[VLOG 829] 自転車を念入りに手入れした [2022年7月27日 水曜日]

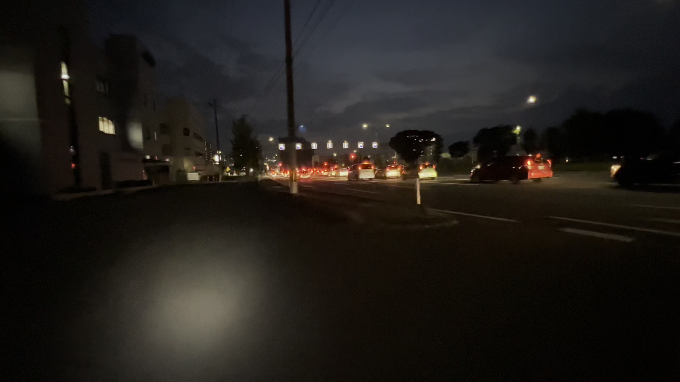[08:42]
なんだっけ、車線かな、車の台数か。あー、歩道がなくなった。日本一らしいです。よく見てみたらでかいな。